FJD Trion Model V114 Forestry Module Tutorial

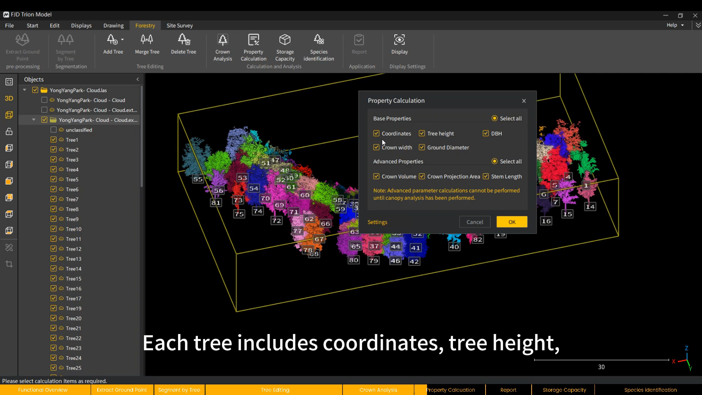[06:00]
Each tree includes coordinates, tree height, diameter at breast height, dbh, crown width and other data.
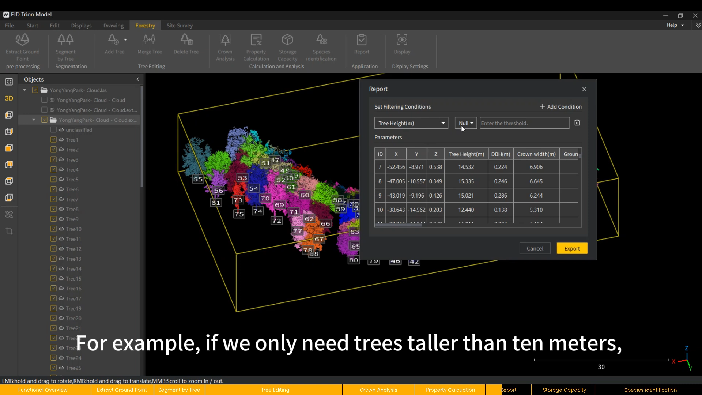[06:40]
For example, if we only need trees taller than 10 meters, only the filtered data will be displayed.
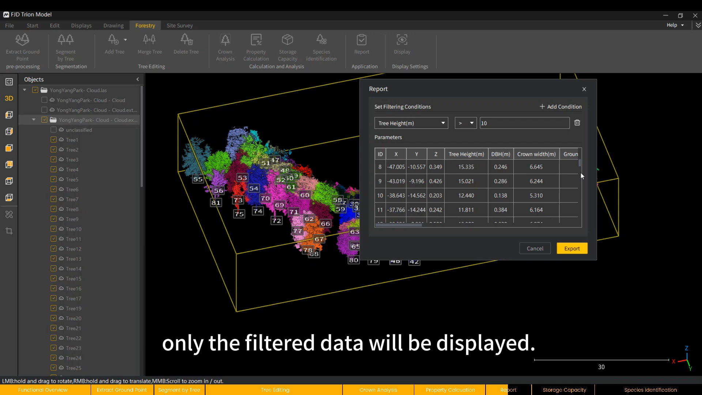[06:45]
Of course, we can also add additional filtering conditions,
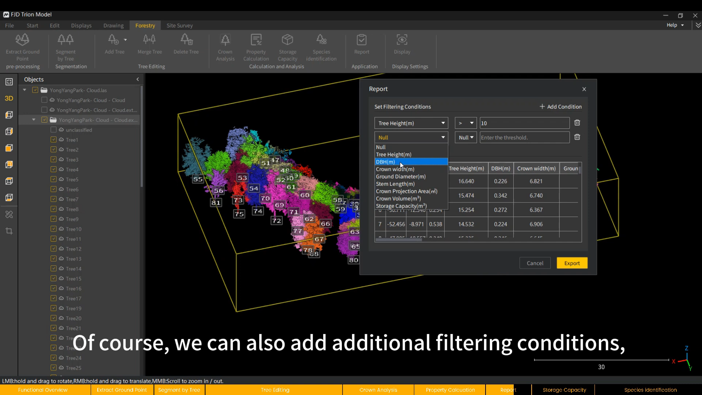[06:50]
such as dbh greater than or equal to 0.15 meters. At this time, another round of filtering will be performed.
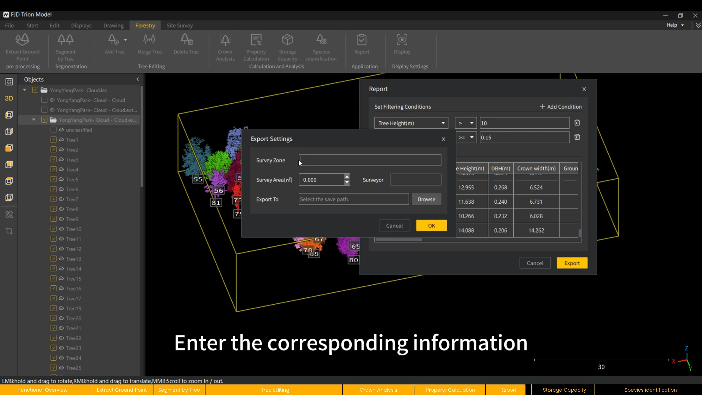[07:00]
Enter the corresponding information and save path in the export settings. Then we can export the report. The next function is the storage capacity.
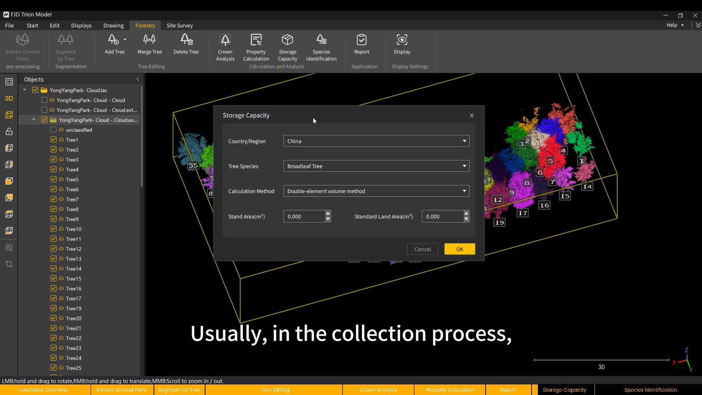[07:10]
Usually, in the collection process, most of the time we deal with forestry plots.
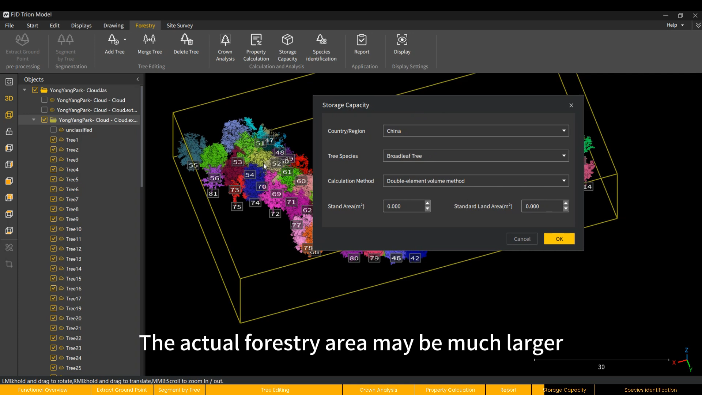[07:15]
The actual forestry area may be much larger than the sampling area of our plots.
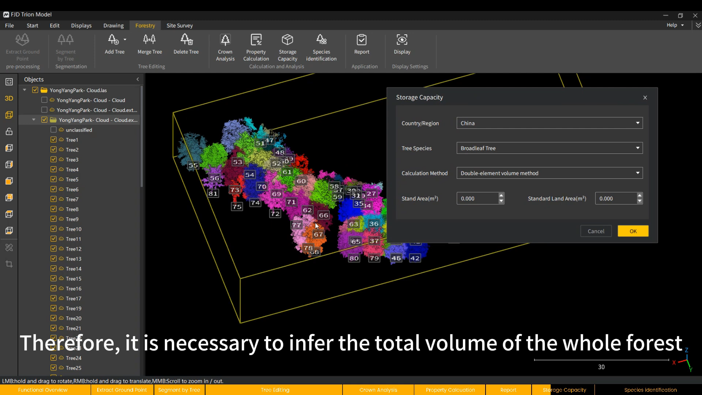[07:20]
Therefore, it is necessary to infer the total volume of the whole forest based on the storage capacity of the sample plots.
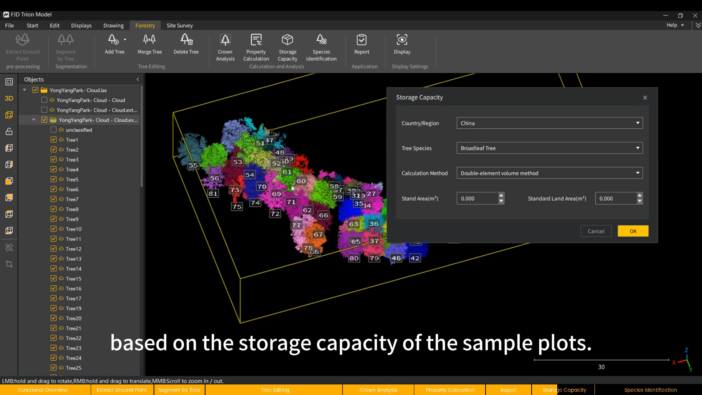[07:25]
Select the corresponding country, tree species, and calculation method.
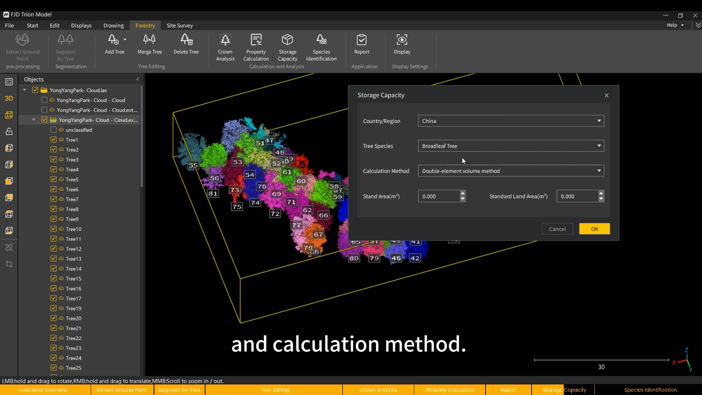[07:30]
The stand area refers to the total area of the overall plot.
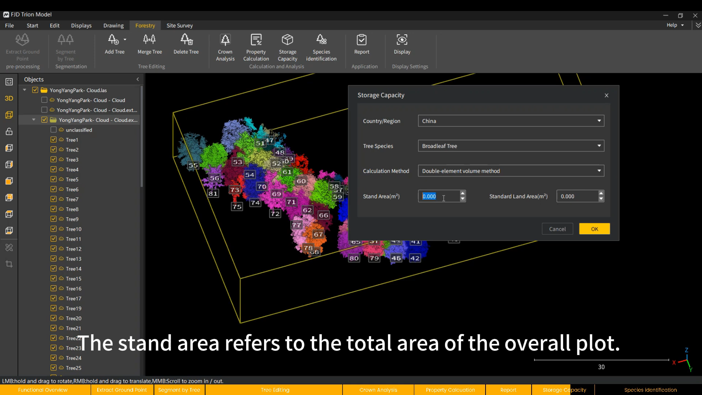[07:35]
Assume it is 10,000 square meters.
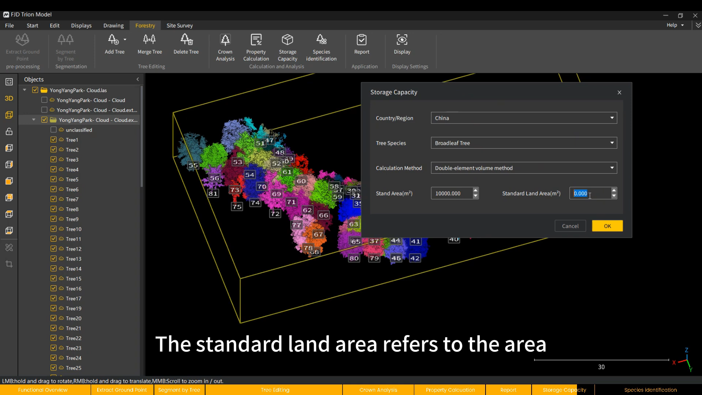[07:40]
The standard land area refers to the area of the scanned plot currently being calculated. Click OK after entering.
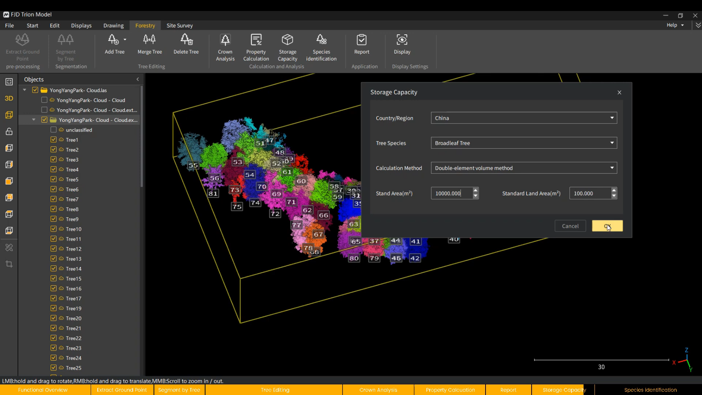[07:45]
Now we get the stand volume of the overall plot, the standard land volume of the scanned plot,
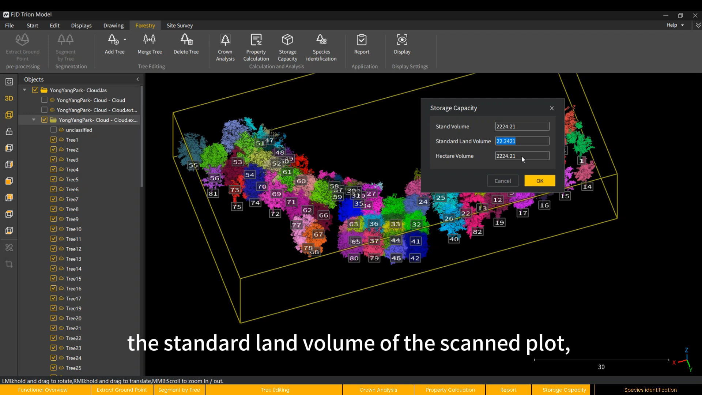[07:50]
and the volume of trees per hectare.
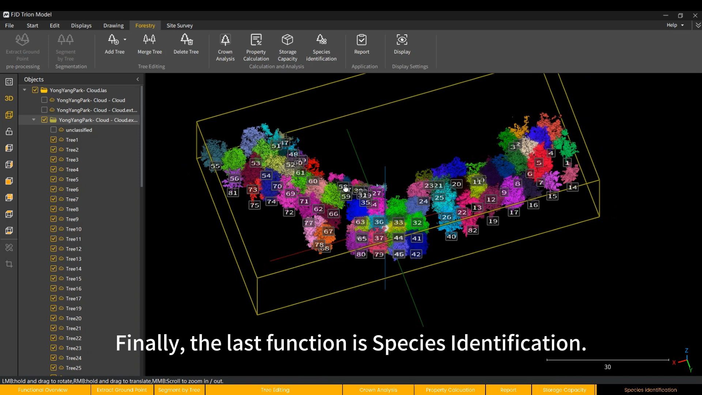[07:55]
Finally, the last function is species identification. We can add the video data taken during scanning,
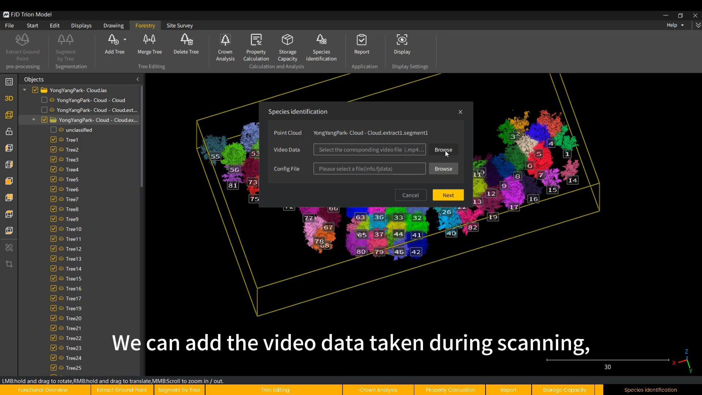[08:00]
and use it to identify and name the tree species corresponding to each tree based on the video. Load the corresponding MP4 format data,
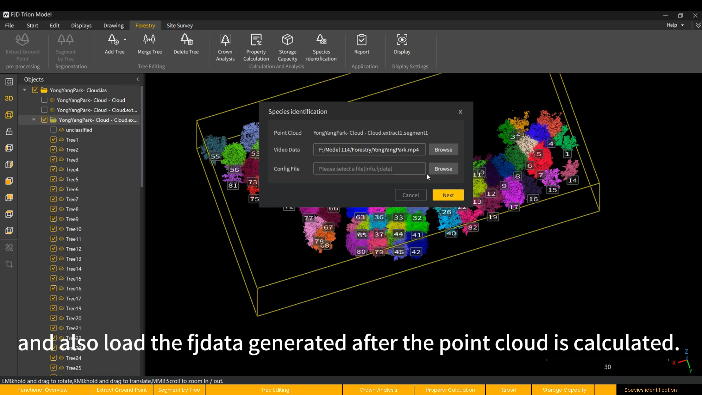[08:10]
and also load the data generated after the point cloud is calculated.
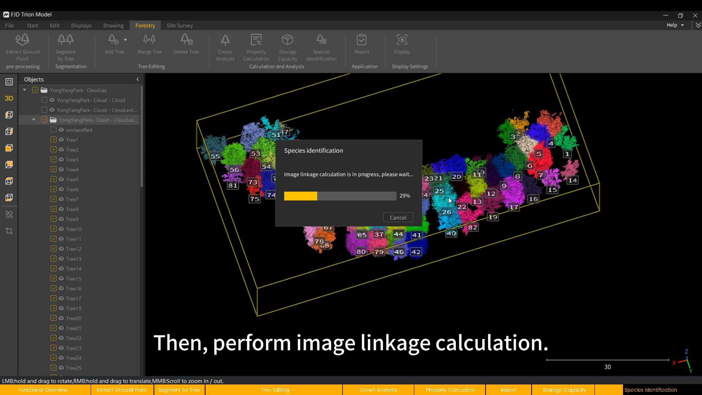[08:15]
Then, perform image linkage calculation.
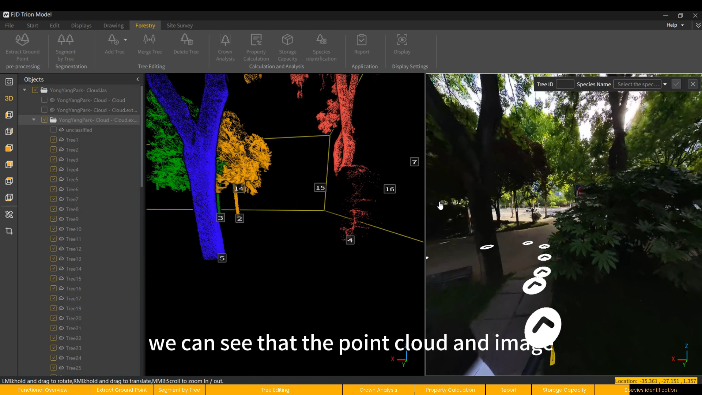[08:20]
After completion, we can see that the point cloud and image are displayed in split-screen mode.
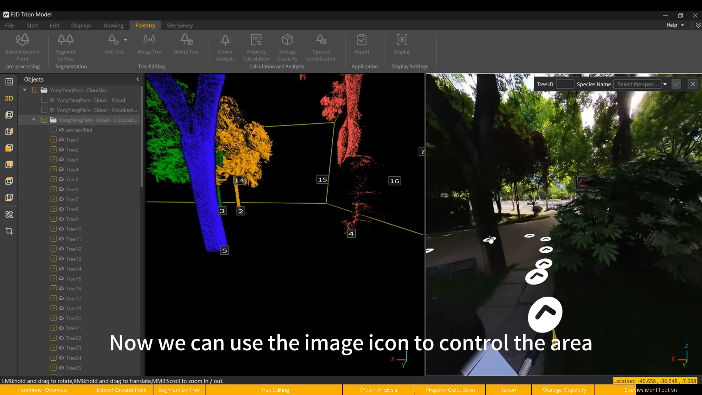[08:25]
Now we can use the image icon to control the area to go and label the tree species. Take tree number 6 as an example.
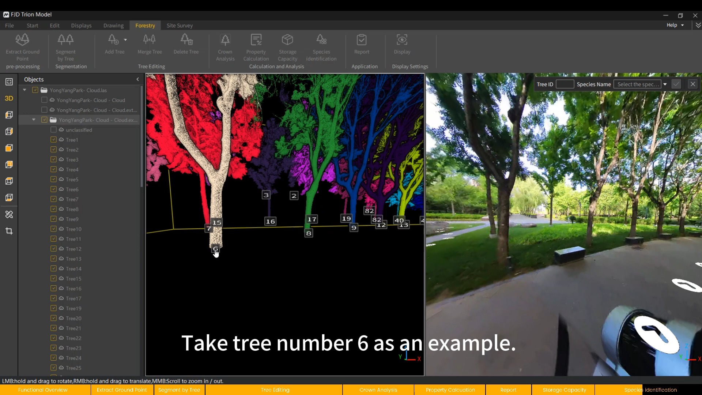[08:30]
After selecting tree number 6, the tree ID will be identified in the upper right corner. Then select the tree species from the drop-down menu and click OK.
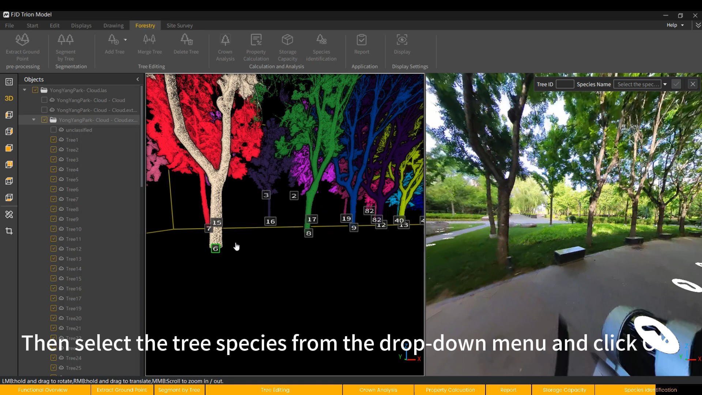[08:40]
Now, the tree species of tree number 6 will be marked.
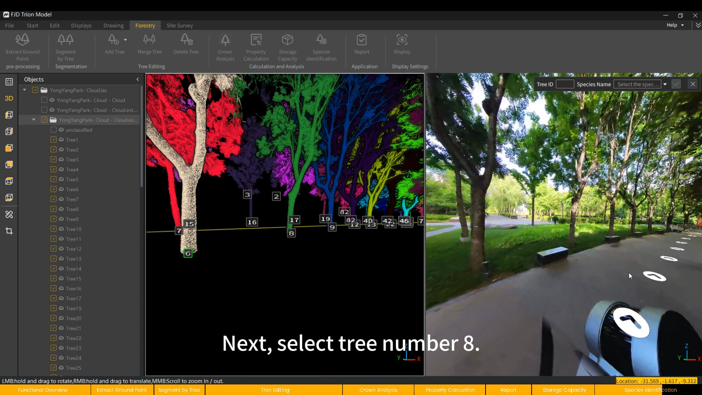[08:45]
Next, select tree number 8. We can continue to move the view forward.